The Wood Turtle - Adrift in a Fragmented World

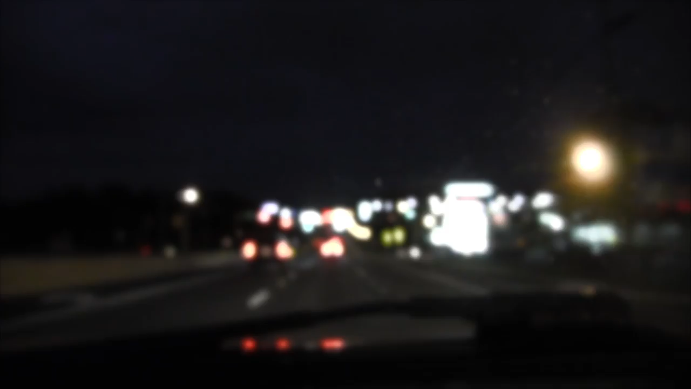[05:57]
Time had come to take a journey and explore new places that reminded me of those from my youth, where abundant wildlife could still live the way it always had.
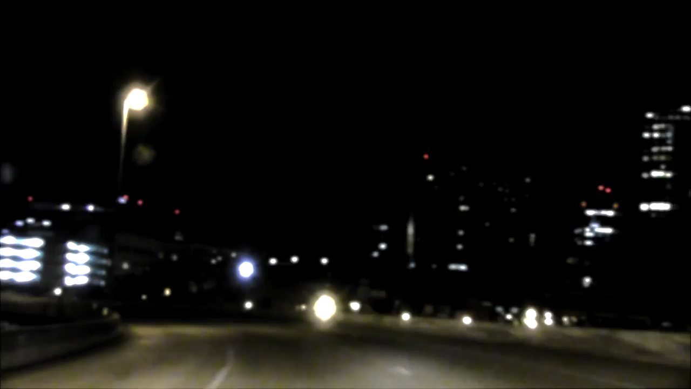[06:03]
This required me to drive further, away from the cities and suburban landscape,